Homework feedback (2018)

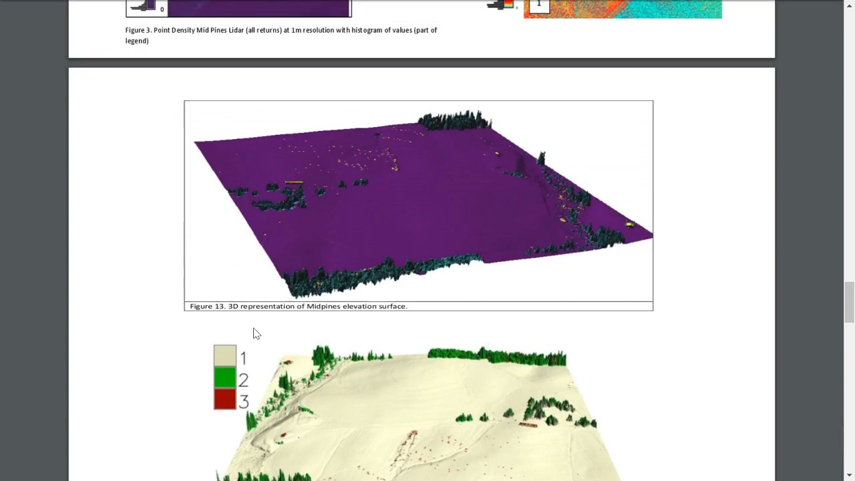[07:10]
map uh but uh how the color of my sense so here is the same map first uh this is just a wrong description someone just did it uh not correctly and here is the one that actually would what makes more sense this is ground this is vegetation this are the buildings this is ground it's purple uh so like uh what makes sense from the
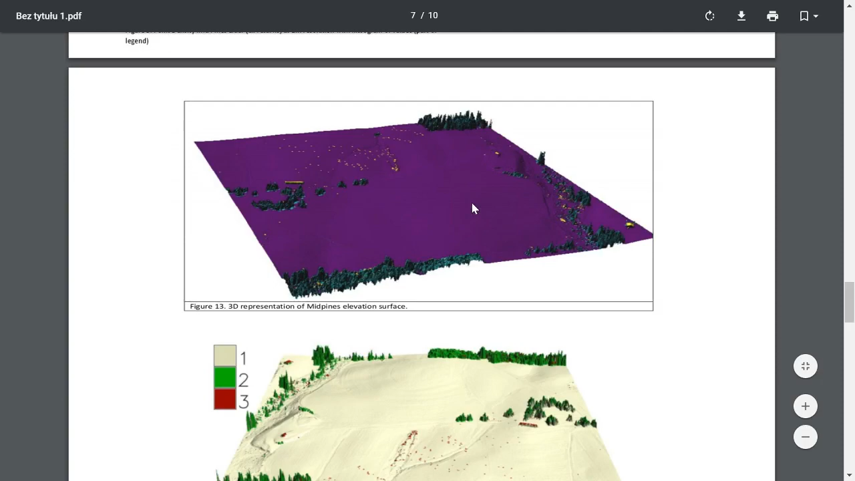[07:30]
reader point of view that's just also for the future for you how do you do maps
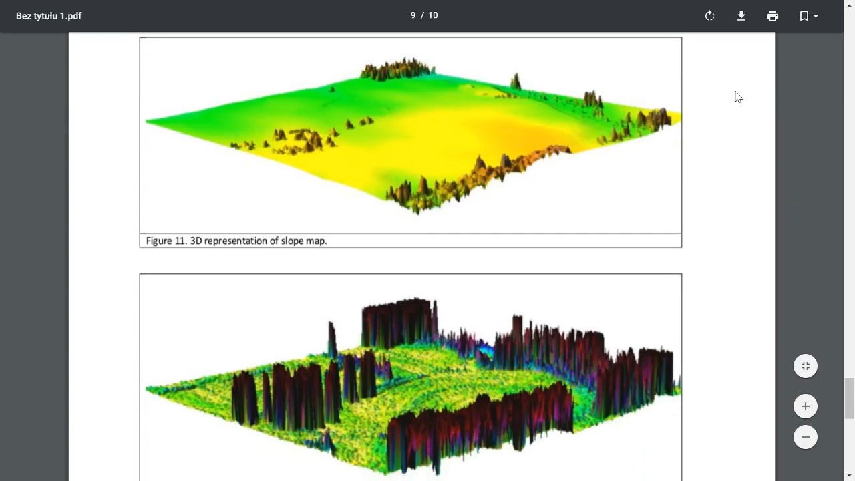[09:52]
working on your final paper so this is the result i was sure that this person just did copy paste executed everything and they tried to uh interpret it so this is not a slope map this is a slope map and this is not a curvature
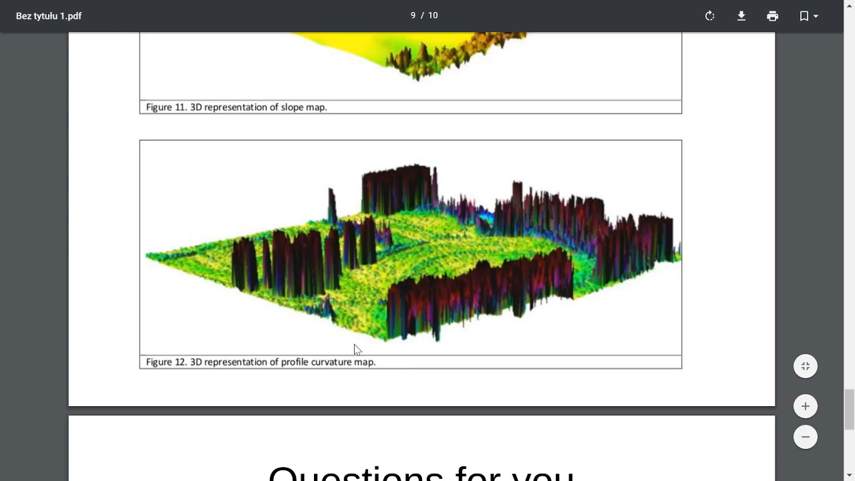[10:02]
map right so someone just get lost in the layers that they produce i have um i don't know if the questions for you will be uh for now but
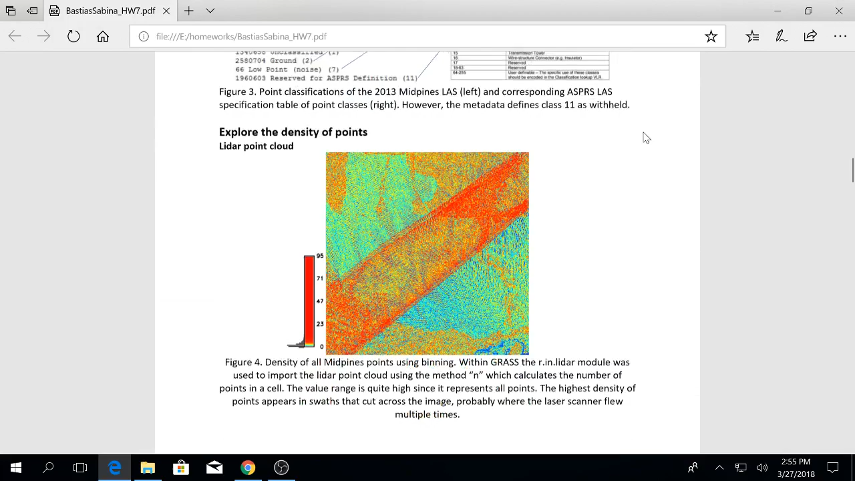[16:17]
so here like everything is commented and also she does a
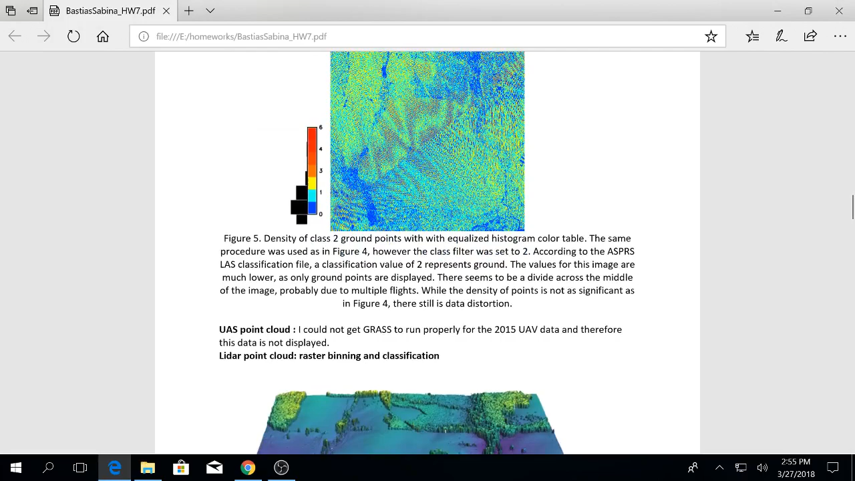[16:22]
lot of um uh descriptions of the figures so i know
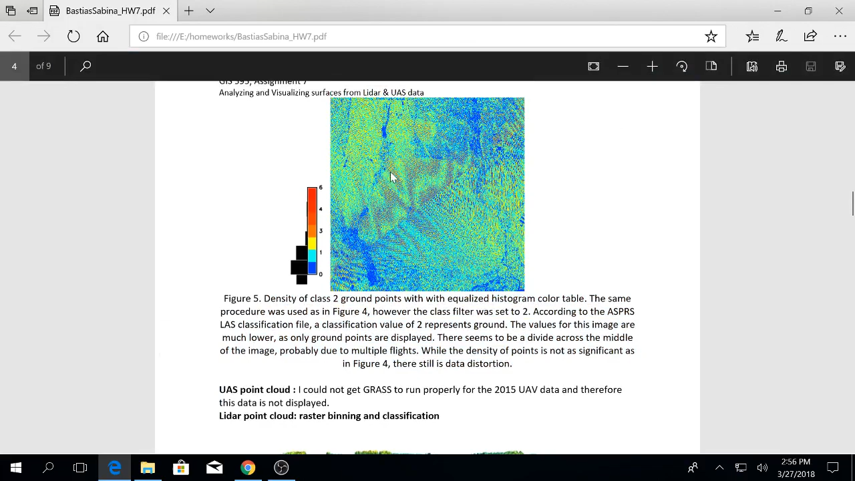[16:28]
that she understands what's on the figure and what she produced and i wanted to show
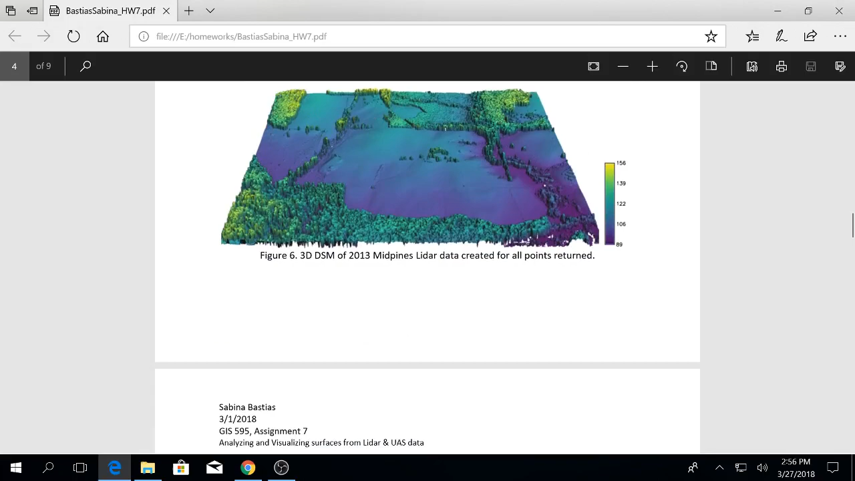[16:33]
how great uh the visual it's not like necessary to do the visualizations like that
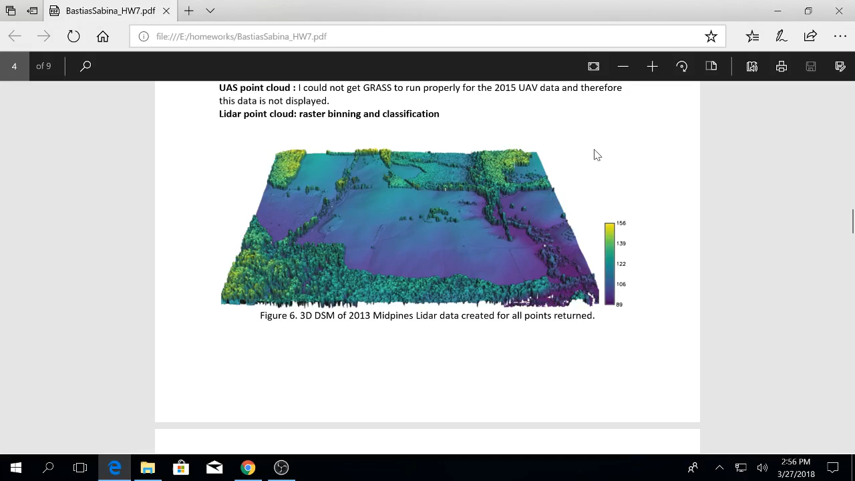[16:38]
but you know i check the reports like it just looks nice it's just so
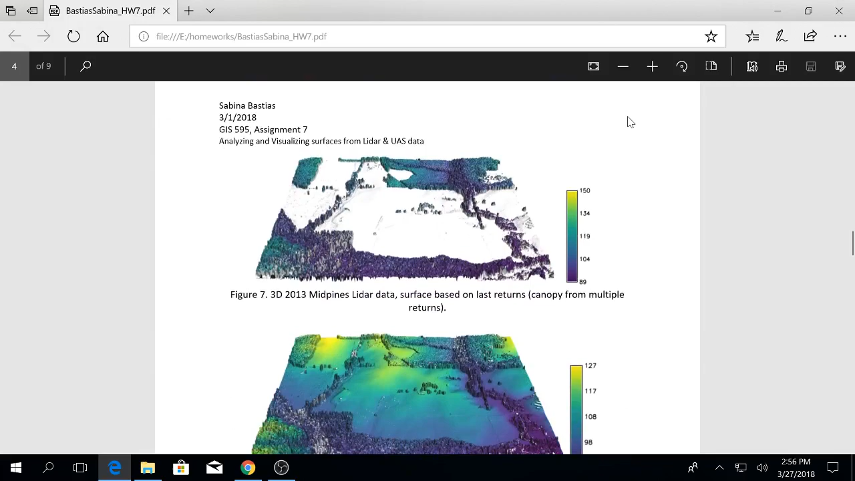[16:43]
pretty and here you see the in this um example you see that the vegetation is actually detected because you do it in 3d and you
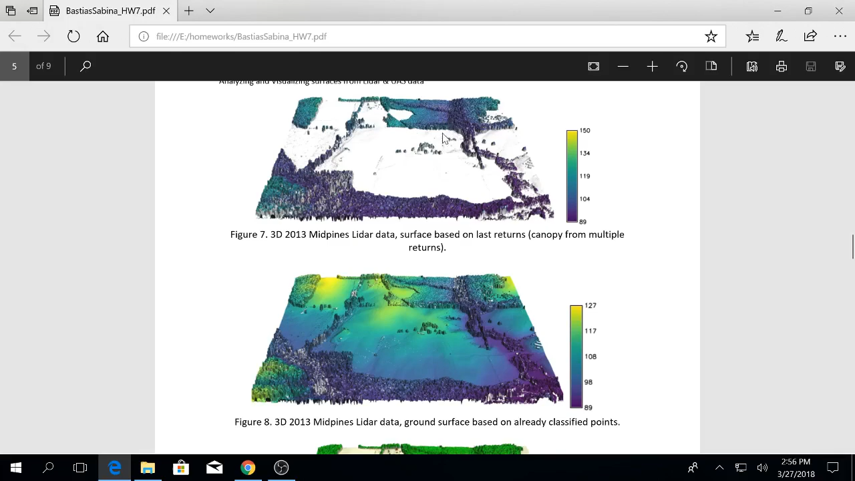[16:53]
see it based on the dsm oh and you can already guess